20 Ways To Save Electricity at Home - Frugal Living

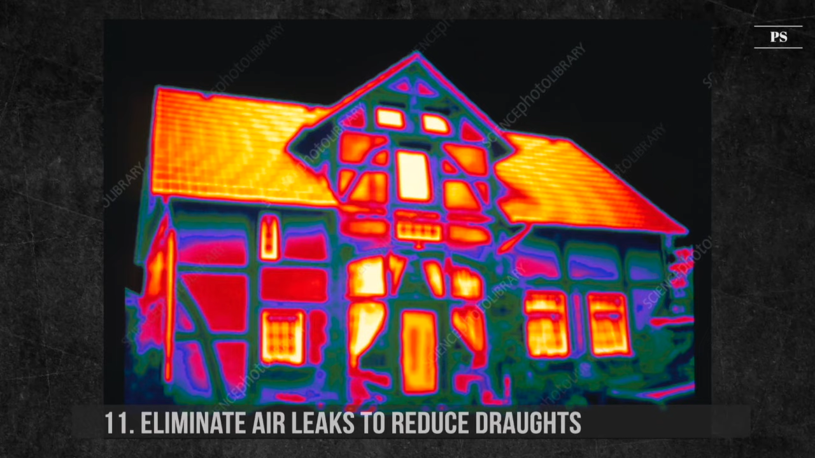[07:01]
We recommend you get a thermo picture taken of your house from outside to see where the heat leaks. 12.